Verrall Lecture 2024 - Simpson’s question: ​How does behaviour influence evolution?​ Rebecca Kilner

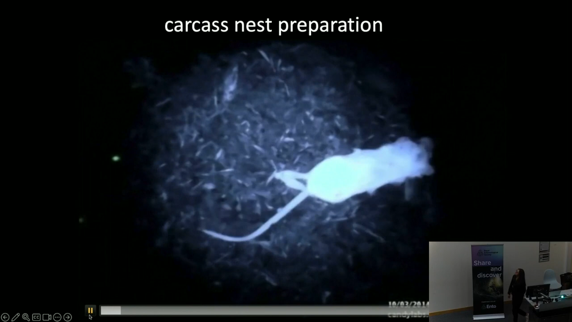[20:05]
Rebecca Kilner So the first thing the beetles do is they move the body around a bit and then they home in on the abdomen,
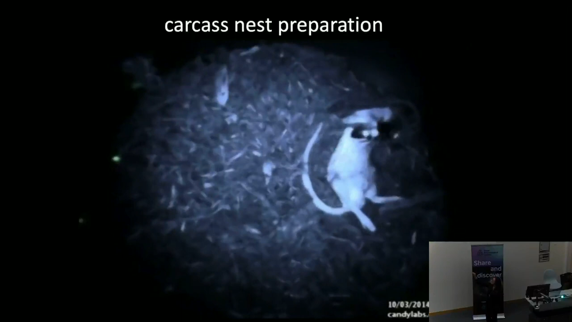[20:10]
they make an incision and they pull out the guts and they eat them.
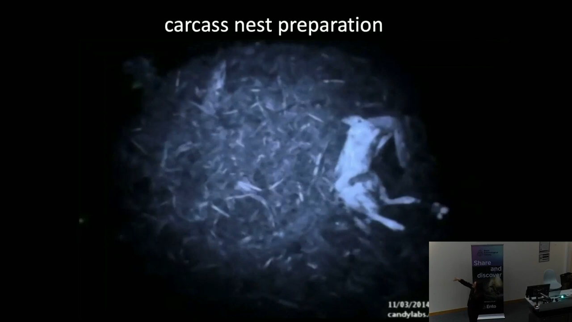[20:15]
Rebecca Kilner And then they start shaving off the fur, you can see that's this white stuff accumulating on the surface of the soil.
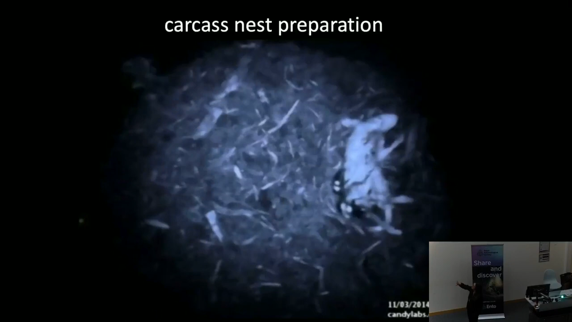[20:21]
Rebecca Kilner And then when the body is naked, they start to roll it into a ball. Rebecca Kilner And if we'd given them enough soil, the body would be below ground by now.
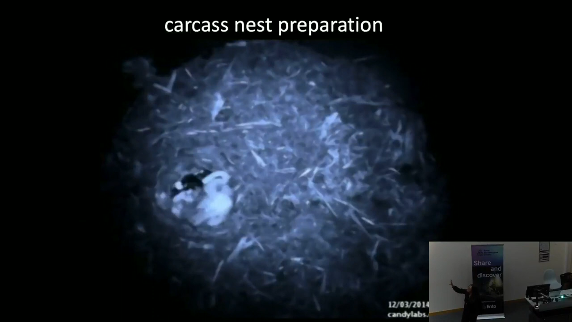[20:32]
Rebecca Kilner And so you can see that by the time we get to the end of this two-day period, what we end up with is this beautiful sphere of flesh glinting slightly in the light